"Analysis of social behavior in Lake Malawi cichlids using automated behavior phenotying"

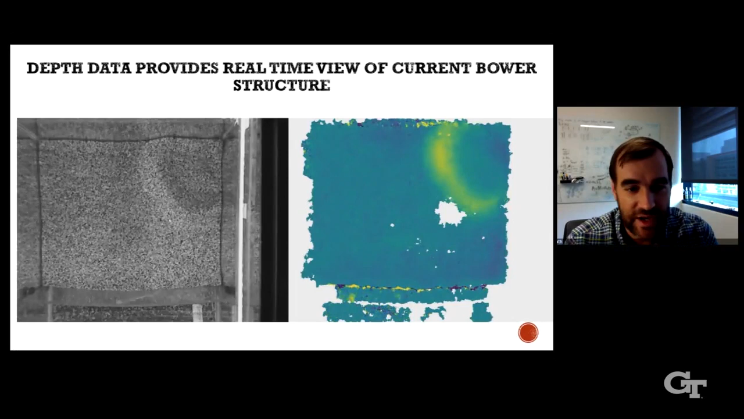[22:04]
So already on this first day, we see that there is a little bit of building. So this kind of yellow right here indicates the shape, current shape of the bower. And you can kind of see that reflected in the RGB as well. You see this top band and this bottom band, you see kind of like noisiness that kind of comes in and out. So that typically gets filtered out of our analysis.